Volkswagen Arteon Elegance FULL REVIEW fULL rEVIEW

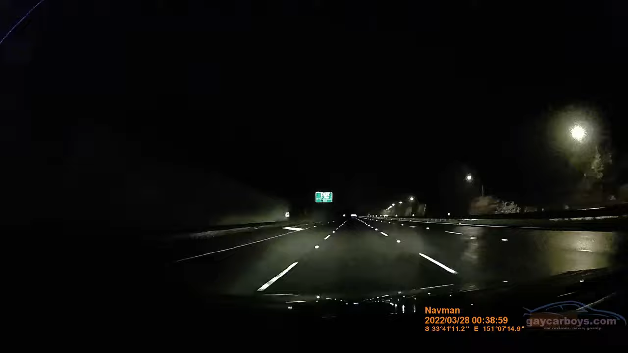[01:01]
And the reason I bang on about matrix headlights all the time is how beautifully efficient they are, leaving just the oncomers in a pool of dimmed light. It's not just up or down like normal headlights. It's got automatic locking and unlocking on all four doors by using these little things. So with the key in your pocket, it will lock and unlock the doors.